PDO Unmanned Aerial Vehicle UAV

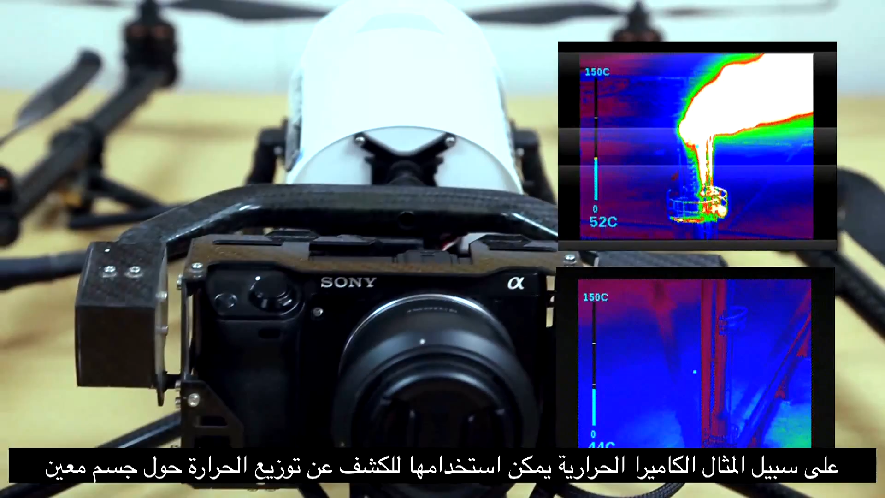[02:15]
On screen: scale top 150°C
a thermal camera can be used to detect the heat distribution around a particular object.